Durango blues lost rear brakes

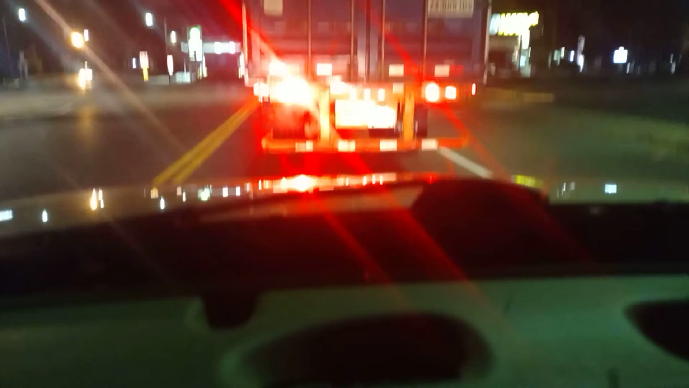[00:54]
So I'm hoping they don't bust because if they do, I'm really going to be up a creek. So, and I'm trying not to pump the brakes too much because I don't want to run it dry in case I got an emergency stop here. But I tell you what, I mean, it's one thing after another. It really is. And earlier today, I didn't want to start. I was like, what in the world is going on? So our, our battery cables were loose. It was like, click, click. I'm like, what in the world?
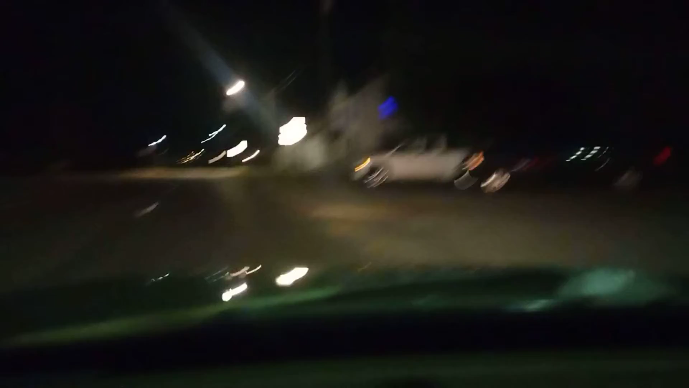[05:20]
Because, I ain't got enough distance to stop at that dealership.
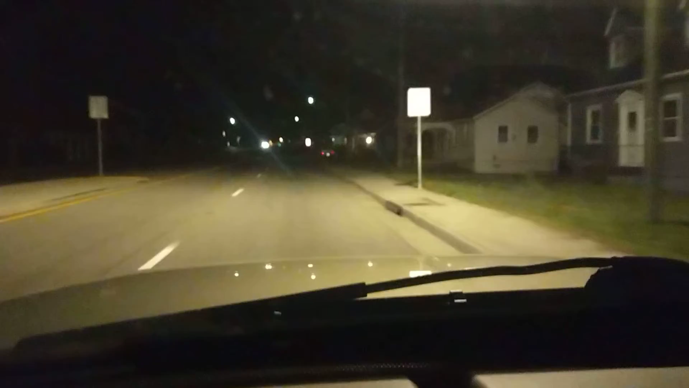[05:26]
Don't want to be hitting a brand new car. I ain't got that kind of money. But, see, this is the real world, folks. But, you know, it's my own fault. I should have did all the brake lines off one time. I'm hoping Virginia ain't going to be stupid about it. And, they'll pass it. Because, I'm deleting that ABS. I'm deleting all that junk. I mean, I'm going to find a way. Because, if you delete it, the bad part about it is you lose your speedometer. So, it's got to be a wire or something, somewhere that you can jump over and bypass it.